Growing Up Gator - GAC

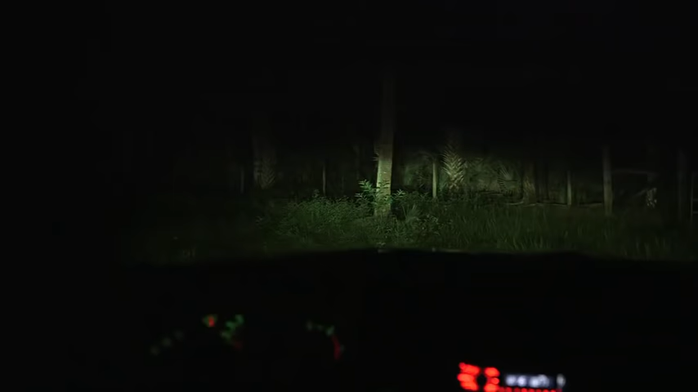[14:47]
the girls negotiate the pitch black night and arrive at the call.